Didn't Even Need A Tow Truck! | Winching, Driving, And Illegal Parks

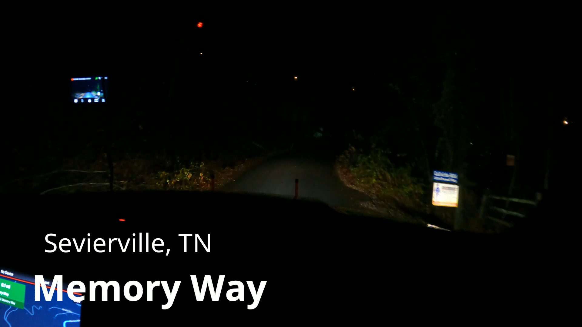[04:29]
Called me back and said that he didn't want to risk losing the customer's car and wanted to know if I would come up and help the customer. So I'm not really sure what I'm getting into. If this was an original insurance call, I'm not sure what's going on, but Bluff Mountain is no joke.
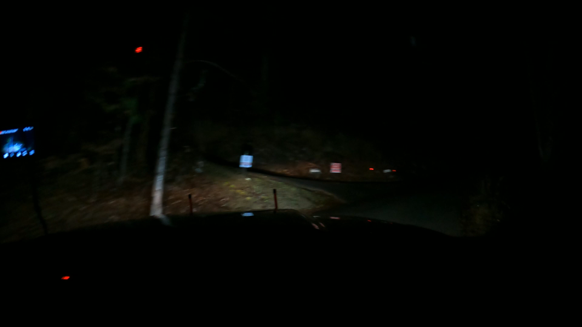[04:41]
Oh, is this? No, this is just a truck sitting here. I don't know what the story is on that. I see a car up there with flashers on. Gosh, this road feels like the takeoff to a roller coaster when you lay back in your seat and you go up and it's clicking. I don't know what I'm supposed to do.
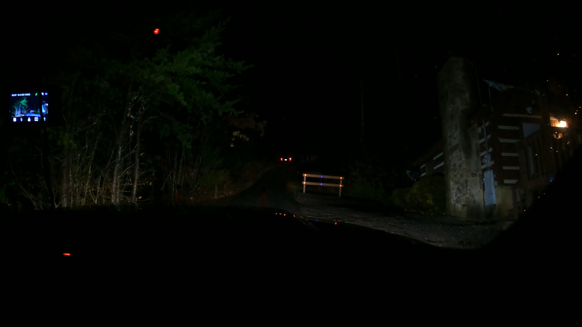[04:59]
That car doesn't look like they're off the road. I wonder where the actual car is. Probably can't see it on camera. That's the one. They're trying to go up. Is there another way in here? This is the only way in. This is the only way in. Yeah, this is the only way in. So surely that's not them stuck. Oh, I guarantee it's them stuck. But they're on the road, 100%. And they want you to take them the rest of the way to their cabin. That's, no, surely not. Guarantee it. I bet you the car's elsewhere. No, they're guarantee it.
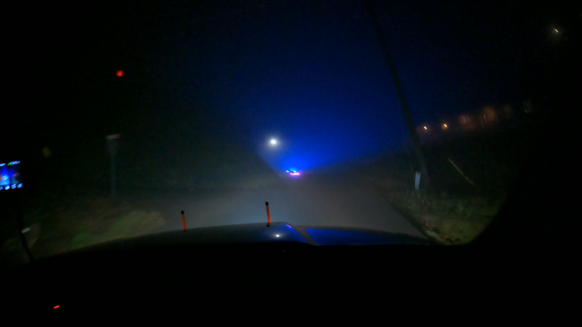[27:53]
She called us to tow it, but then she just called us back and you heard the story to that. But we are here. So this is kind of eerie with the lights reflecting in the fog. Oh my goodness, a bunch of people standing out. Oh, well, that's not awful.